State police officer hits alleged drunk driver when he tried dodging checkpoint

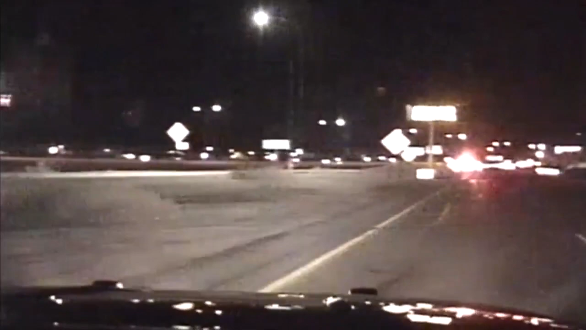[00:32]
Her only option, to plow right into him to keep him from driving the wrong way. Passengers, show me your hands. Passengers, how many are in the car? The driver of the car was approaching the checkpoint near Cutler when he flipped a U-turn.